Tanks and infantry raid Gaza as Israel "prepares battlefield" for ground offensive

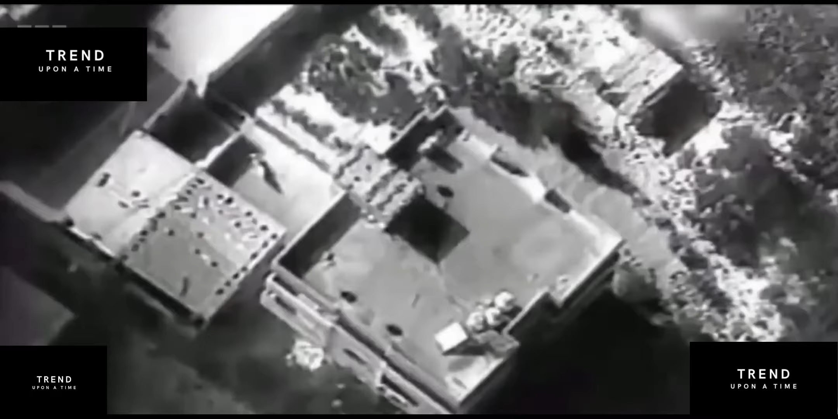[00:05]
It was the biggest Israeli raid into the Gaza Strip so far in this war.
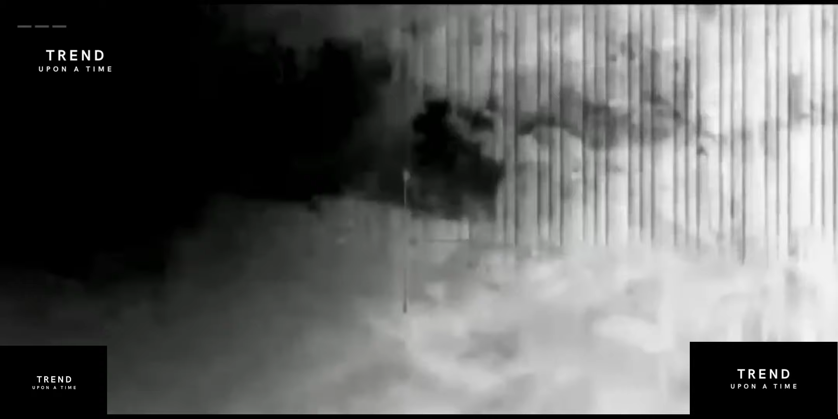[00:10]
The army released this video.
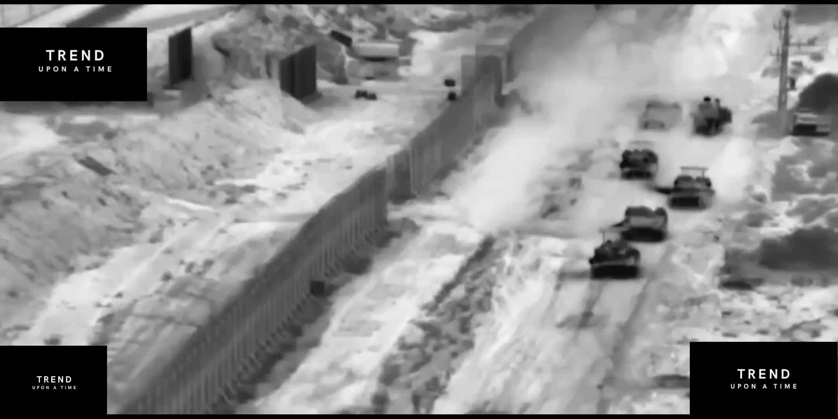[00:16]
It said of the battlefield being prepared, presumably, for the invasion of Gaza that the government says is coming.
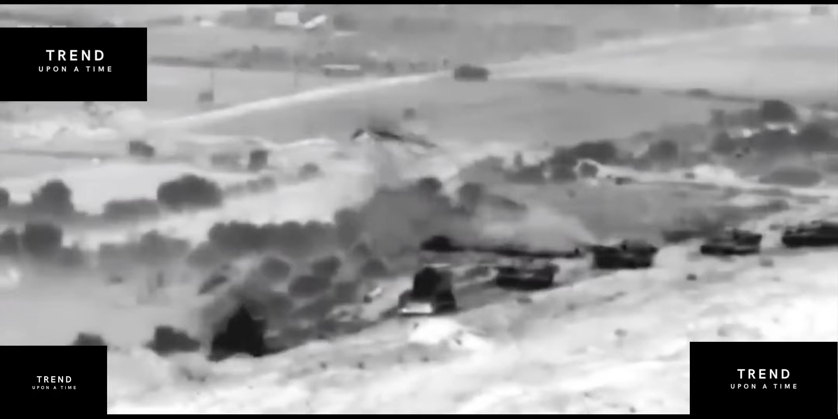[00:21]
The soldiers pulled back into Israel some time before dawn.